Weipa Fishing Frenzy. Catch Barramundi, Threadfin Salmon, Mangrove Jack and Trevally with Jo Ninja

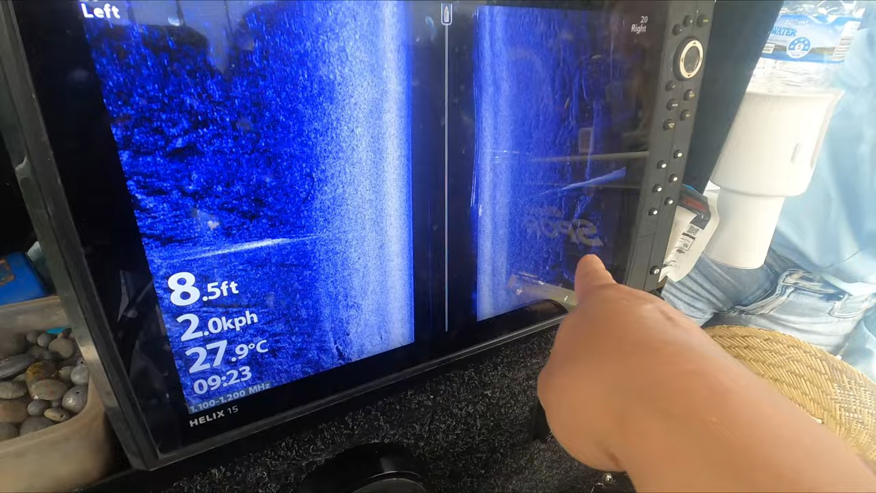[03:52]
On screen: depth 8.5 ft, water 27.9°C
It's like a grain of rice, yeah. So think of it as a torch. So there's another one there.
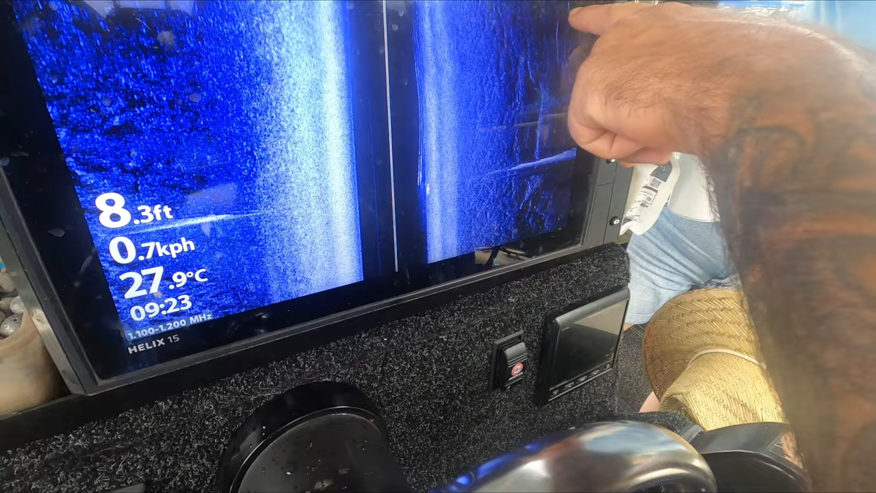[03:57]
On screen: depth 8.3 ft, water 27.9°C, speed 0.7 km/h
All right. So that's the bottom. That means it's over there. It's over there, yeah. So that's the bottom on this side.
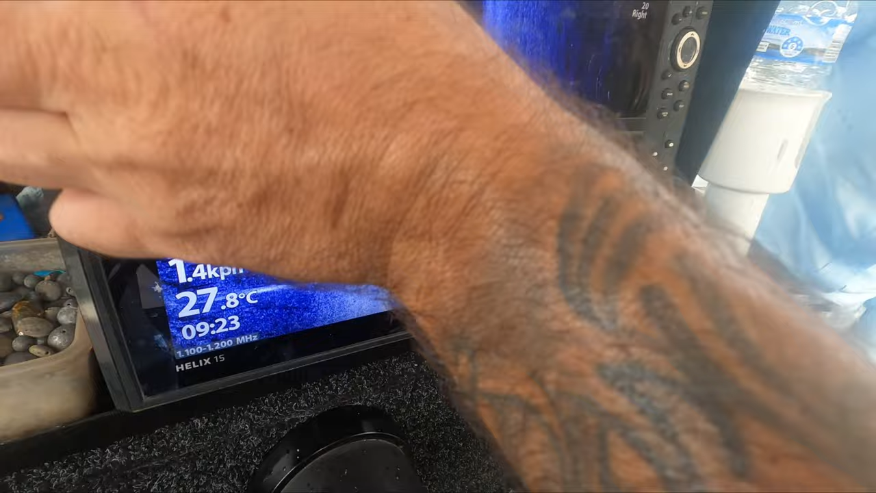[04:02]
On screen: water 27.8°C
All right. The bottom on that side. And they've got a torch beam. Everything that the torch hits turns white.
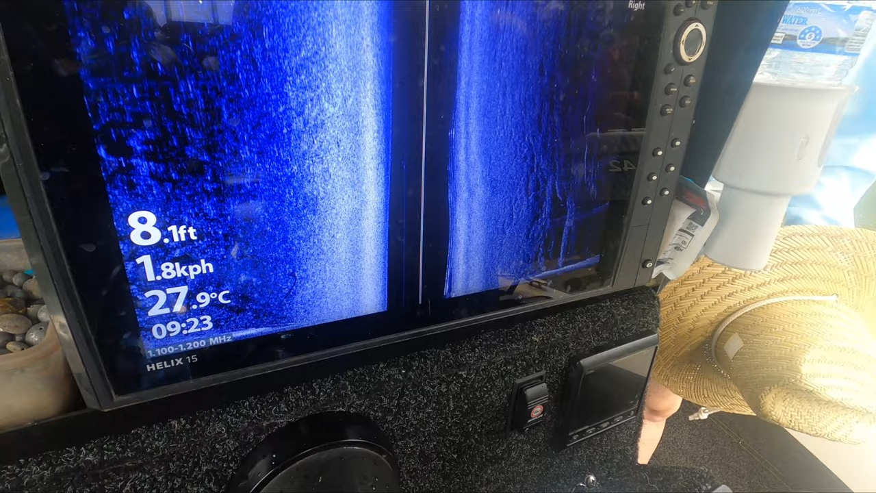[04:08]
On screen: depth 8.1 ft, water 27.9°C, speed 1.8 km/h
Oh, so right. Your fish will turn that grain of rice like white. Yeah. Right. Yep. So there's a fish. Little fish.
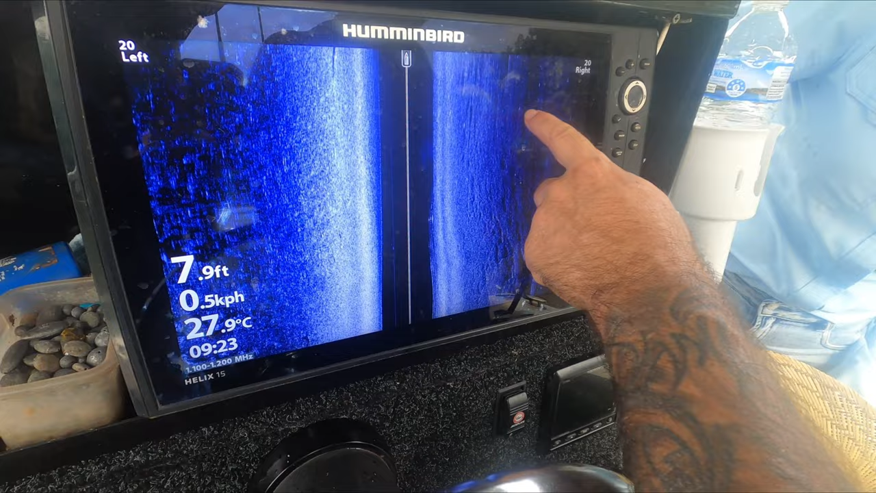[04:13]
On screen: depth 7.9 ft, water 27.9°C
So it might be like little mullet, little brim. So the bigger the grain of rice, the bigger the fish. Mm.
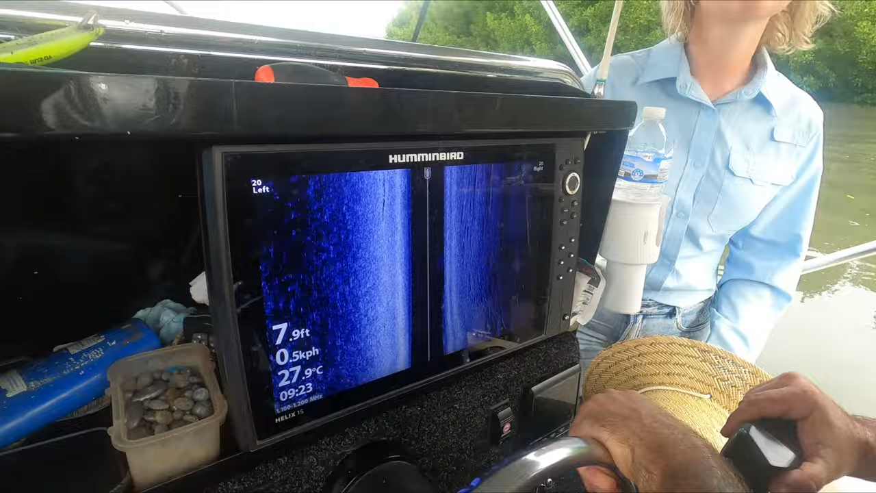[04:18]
On screen: depth 7.9 ft, water 27.9°C
And it just goes. Mm. I'm all for grain of rice. All my reels and rods are ready.